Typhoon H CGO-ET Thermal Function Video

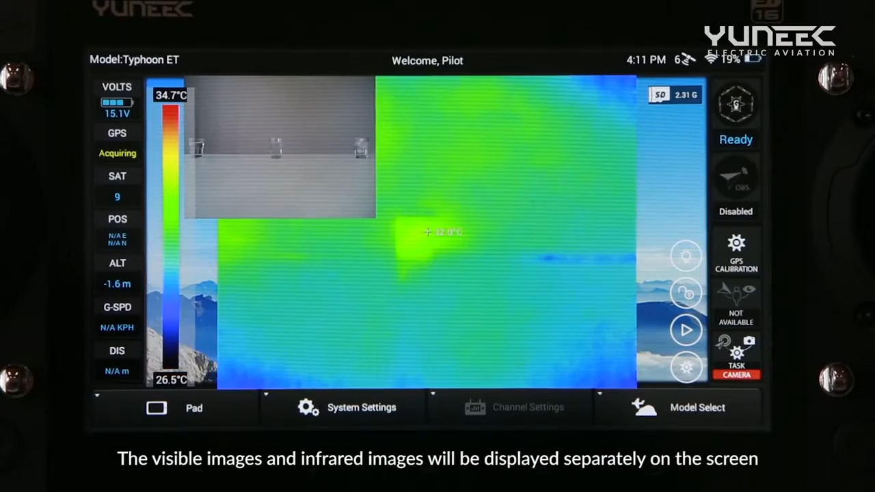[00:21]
On screen: scale top 34.7°C, scale bottom 26.5°C
Press the separate option, the visible images and infrared images will be displayed separately on the screen.
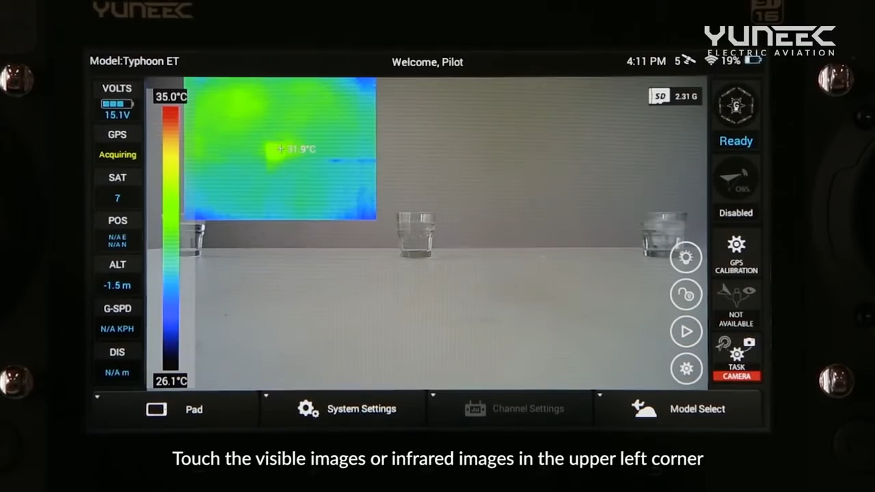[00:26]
On screen: spot 31.9°C, scale top 35.0°C, scale bottom 26.1°C
Tap the visible images on infrared images in the upper left corner, you can switch the position.
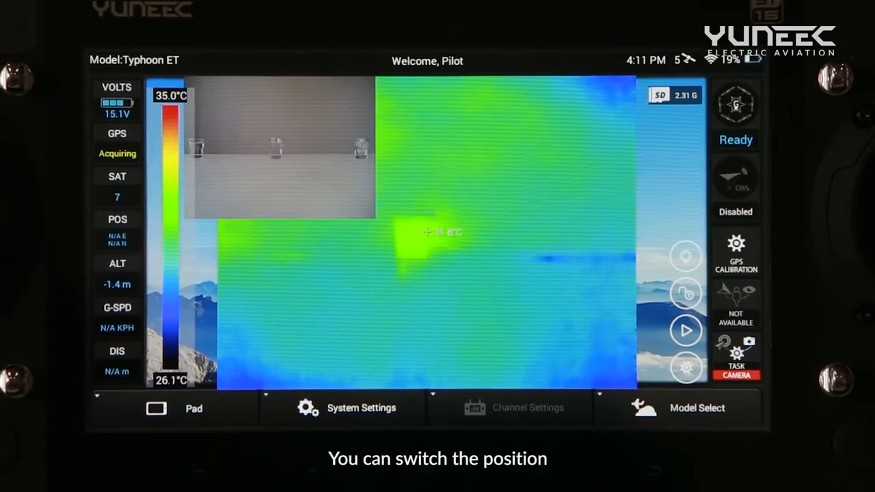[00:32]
On screen: scale top 35.0°C, scale bottom 26.1°C
Choose the blend option,
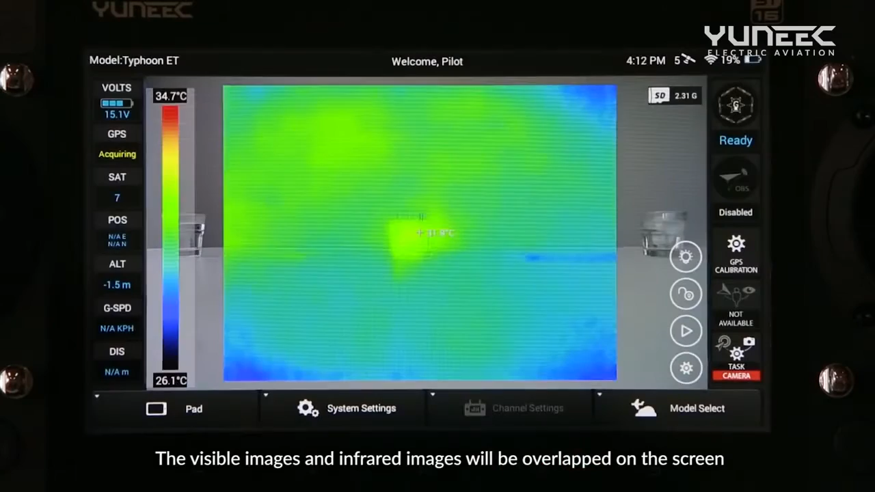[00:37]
On screen: scale top 34.7°C, scale bottom 26.1°C
the visible images and infrared images will be overlapped on the screen.
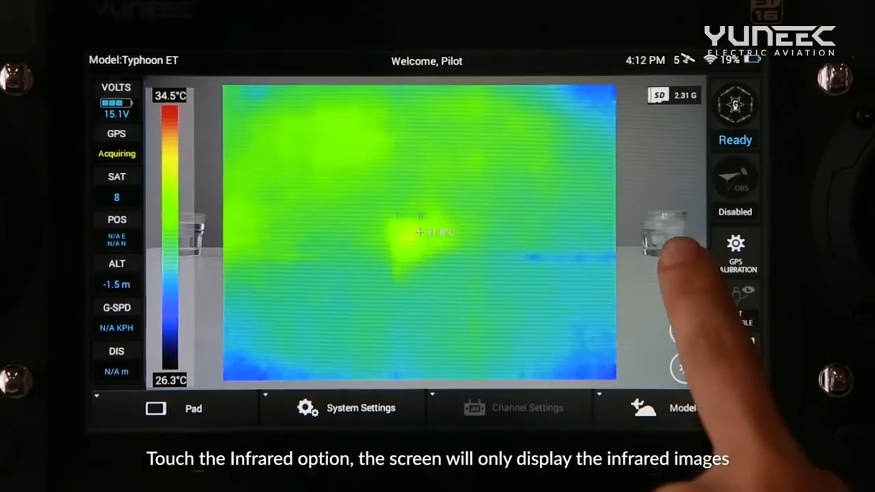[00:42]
On screen: scale top 34.5°C, scale bottom 26.3°C
Tap the infrared option, the screen will only display the infrared images.
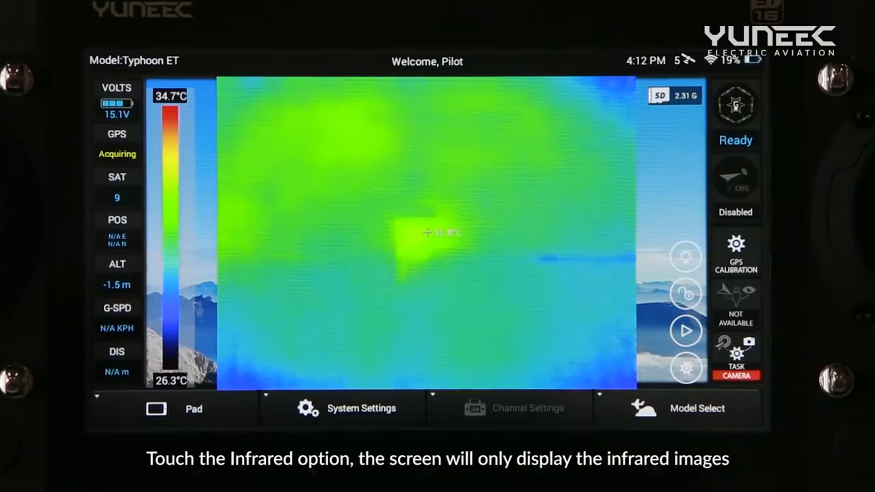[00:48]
On screen: scale top 34.7°C, scale bottom 26.3°C
Tap the visible option, the screen will only display the visible images.
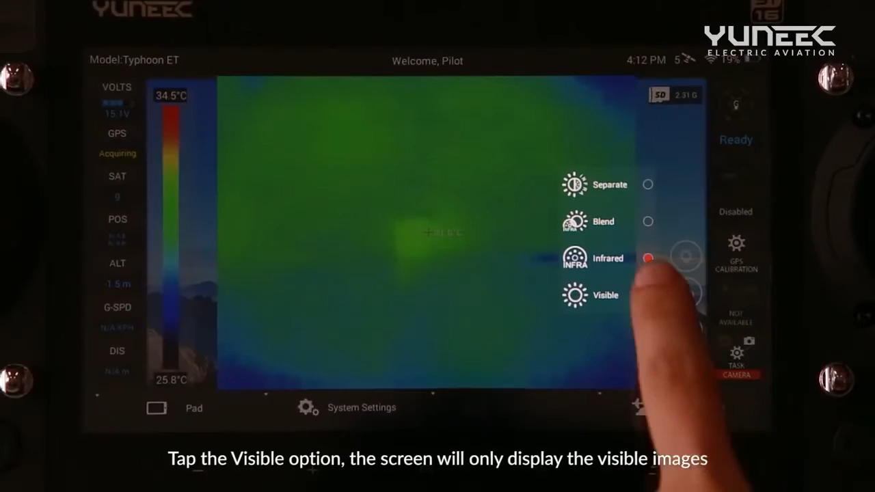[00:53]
On screen: scale top 34.5°C, scale bottom 25.8°C
The temperature detected by the infrared camera will still be shown in this mode.
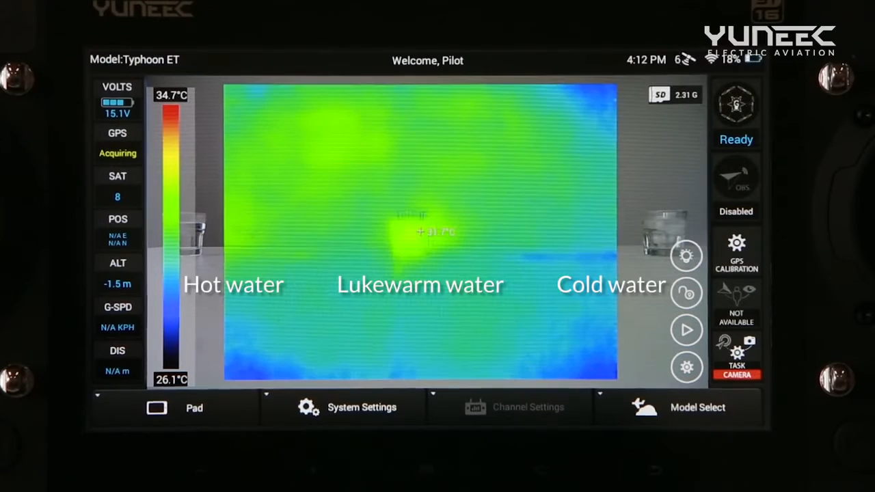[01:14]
On screen: scale top 34.7°C, scale bottom 26.1°C
You can press and lock the temperature lockout icon,
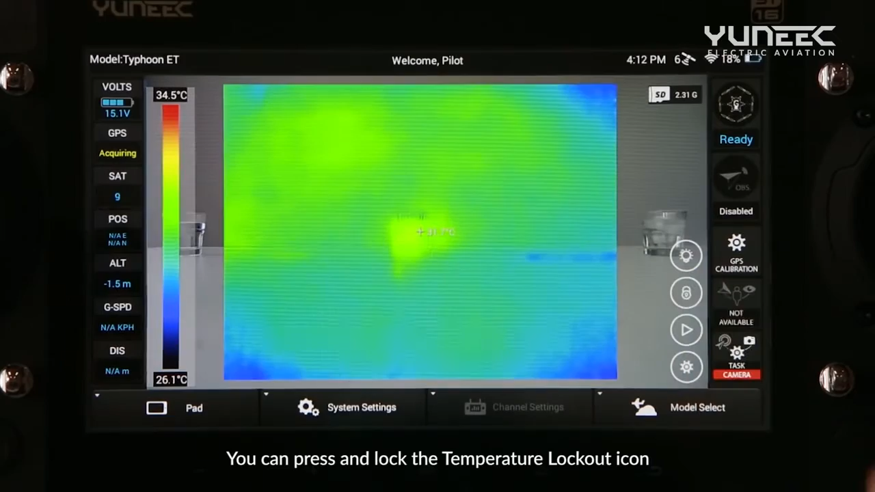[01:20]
On screen: scale top 34.5°C, scale bottom 26.1°C
and the corresponding highest and lowest temperature values shown on the color bar will be locked.
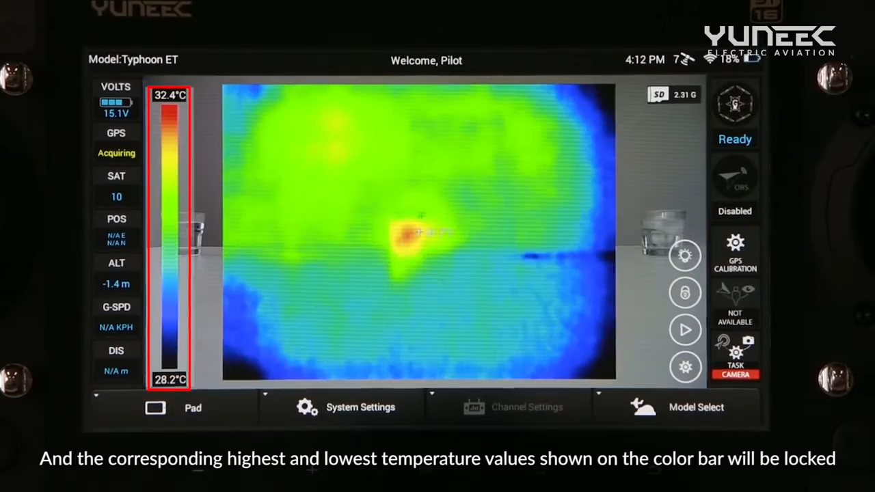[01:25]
On screen: scale top 32.4°C, scale bottom 28.2°C
If the temperature of the area you are photographing
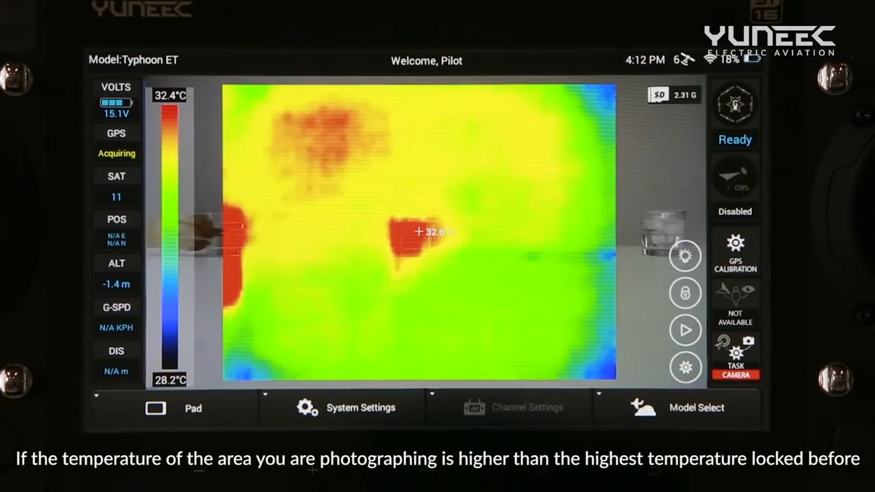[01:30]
On screen: scale top 32.4°C, scale bottom 28.2°C
is higher than the highest temperature locked before, this area will be shown in one color.
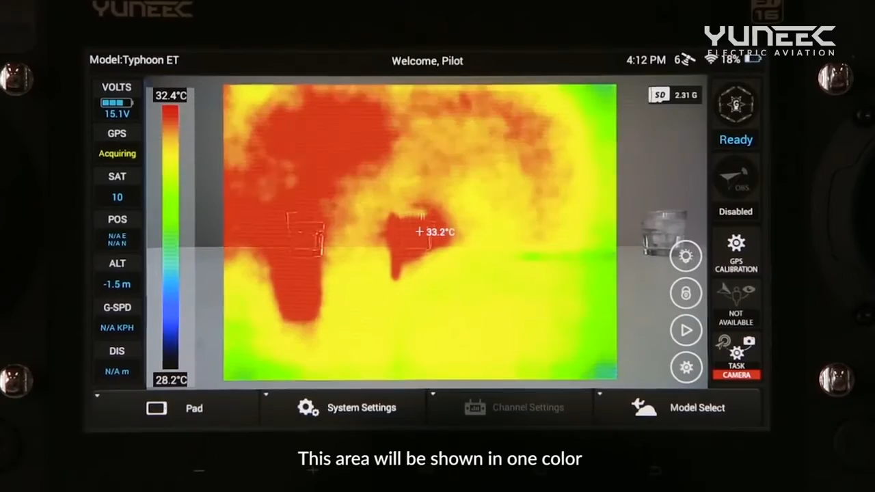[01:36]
On screen: spot 33.2°C, scale top 32.4°C, scale bottom 28.2°C
If the temperature of the area you are photographing is lower than the lowest temperature locked before,
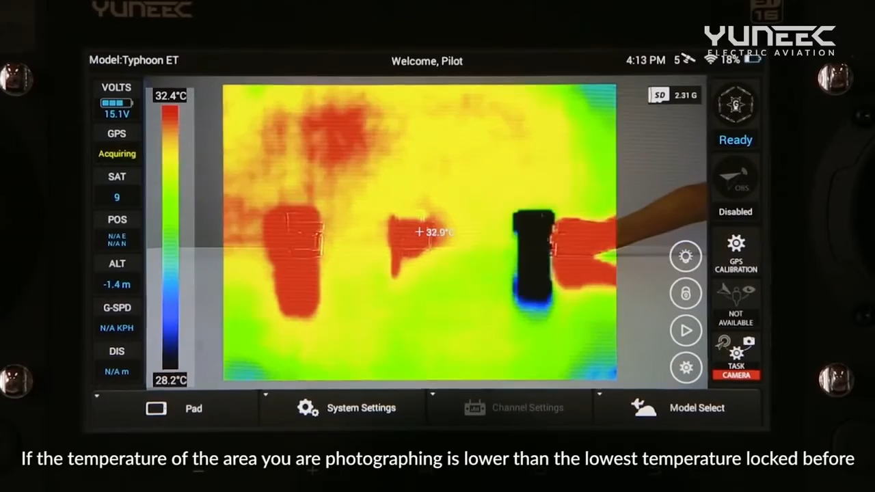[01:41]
On screen: scale top 32.4°C, scale bottom 28.2°C
the area will be shown in another color.
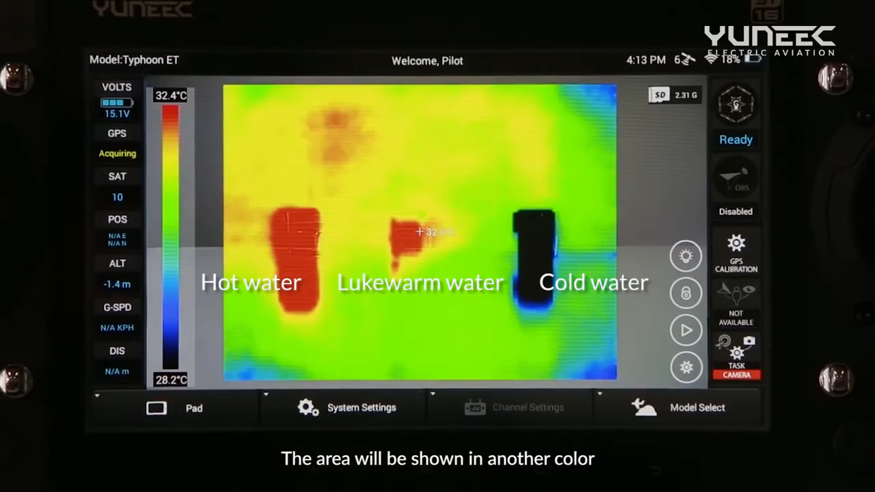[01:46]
On screen: scale top 32.4°C, scale bottom 28.2°C
Press and unlock the temperature lockout icon,
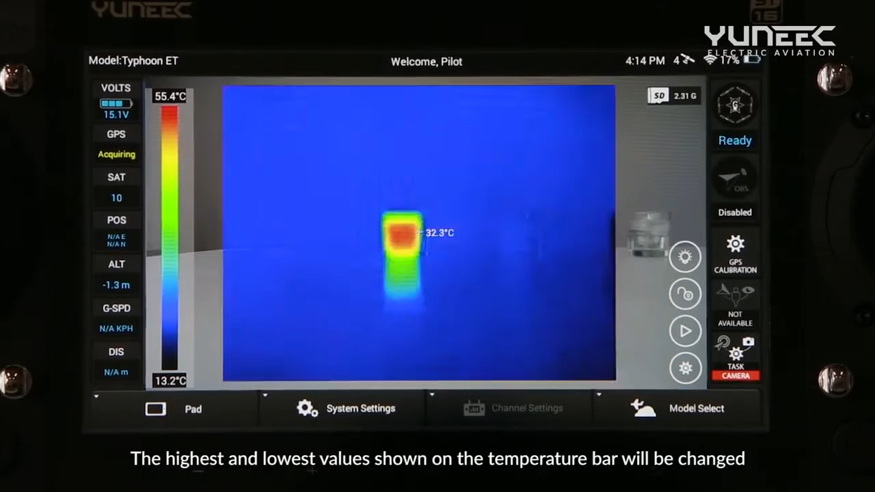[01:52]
On screen: spot 32.3°C, scale top 55.4°C, scale bottom 13.2°C
the highest and lowest value shown on the temperature bar will be changed according to the shape of the shooting range.
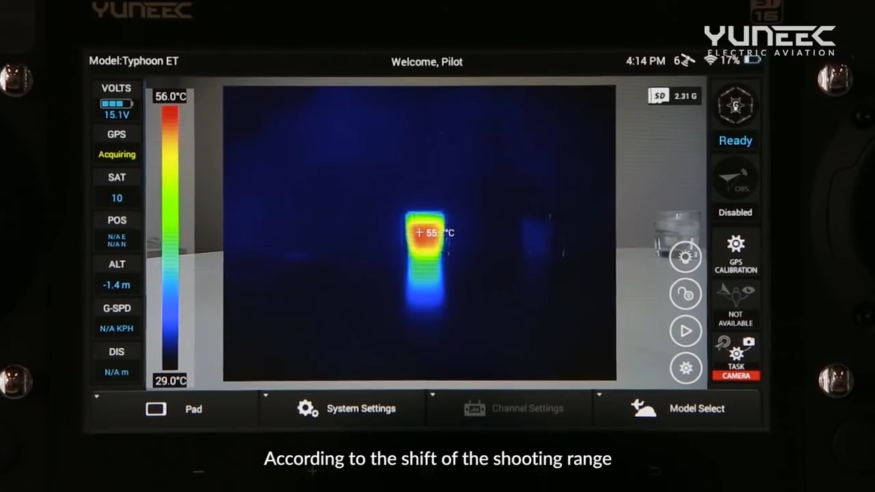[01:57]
On screen: scale top 56.0°C, scale bottom 29.0°C
And the colors of the subjects displayed on
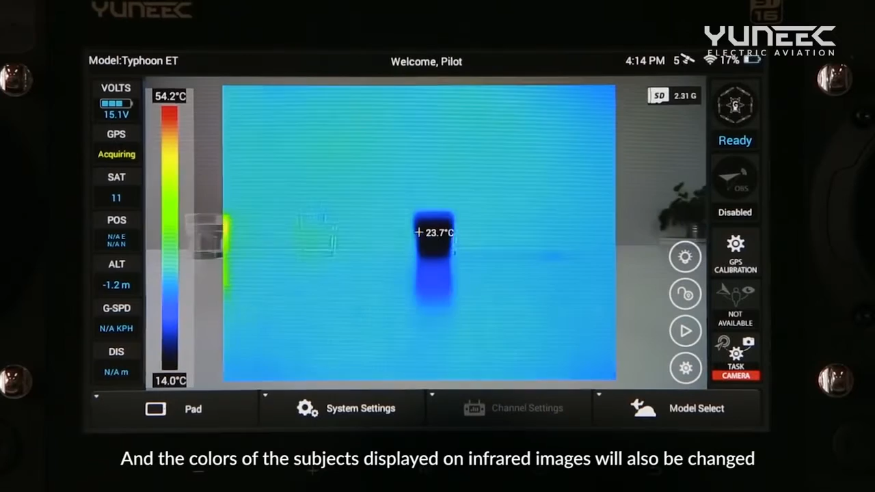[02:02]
On screen: spot 23.7°C, scale top 54.2°C, scale bottom 14.0°C
infrared images will also be changed according to the shape of the shooting range.